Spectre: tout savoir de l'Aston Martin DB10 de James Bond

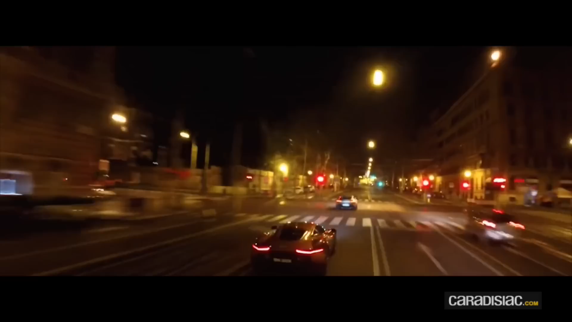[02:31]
Au programme, une course-poursuite d'anthologie dans les rues de Rome jusqu'au Vatican.
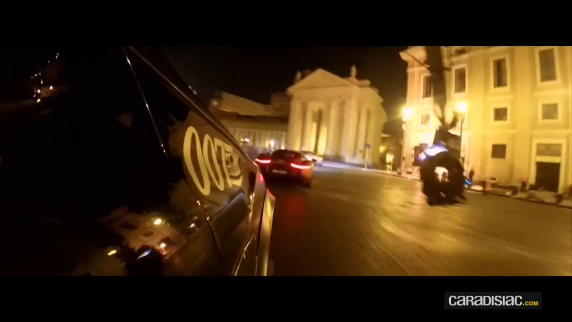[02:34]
Le tournage de cette seule séquence, qui s'est déroulé début mars 2015, aura mobilisé 350 personnes pendant 17 jours.